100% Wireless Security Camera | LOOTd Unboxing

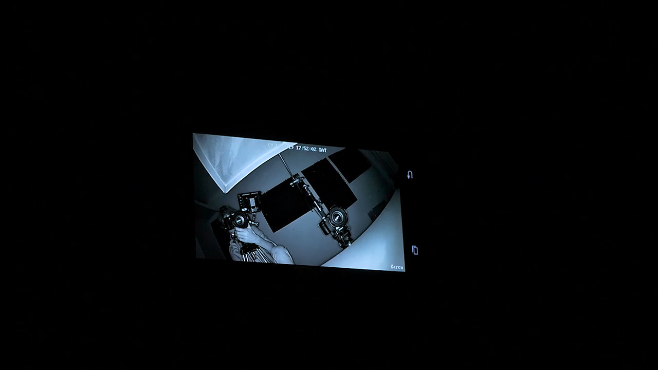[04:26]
instantly kicks in the infrared mode and it looks pretty darn good i can actually see ben in quite
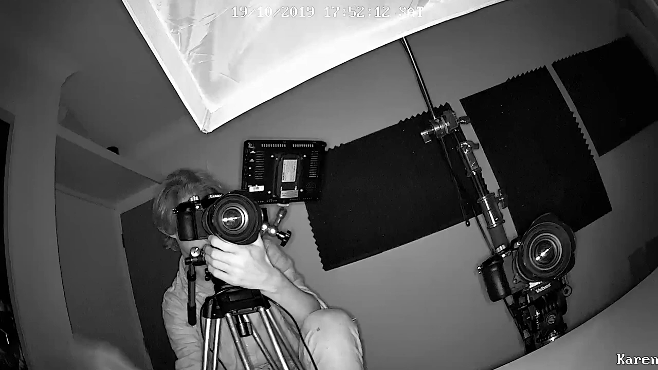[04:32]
a lot of detail through the camera i can barely see him with my own eyes